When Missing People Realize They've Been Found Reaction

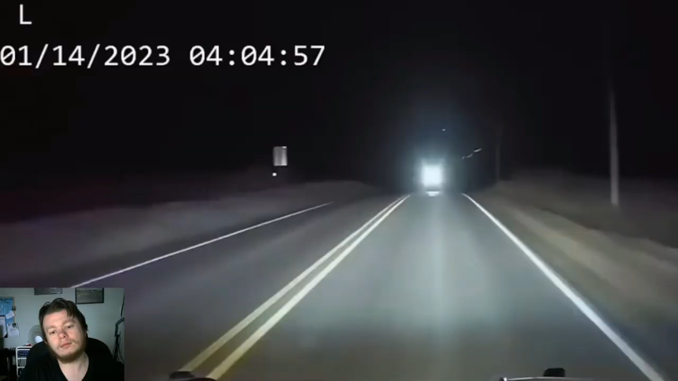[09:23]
Did you see anything? As soon as the officer sees the vehicle they're looking for, he begins pursuit. All police know that the man is refusing to let the woman out of the car.
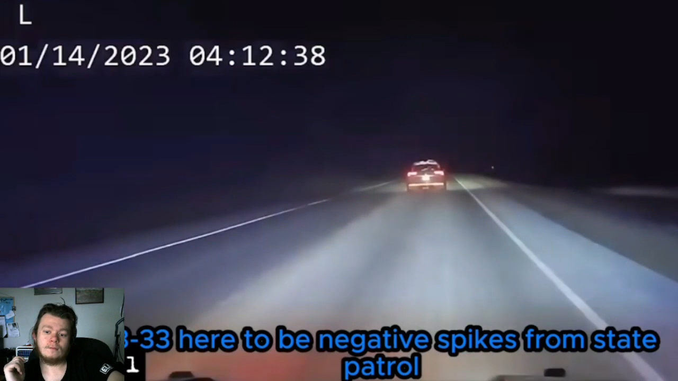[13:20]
3333, appeared to be negative spikes. What did I say? Didn't get the spikes. You know why? Because he knew they were coming. Because you had the freaking lights on. So it was what? That was a mistake. State patrol. Suspect vehicle just crossed over into the oncoming.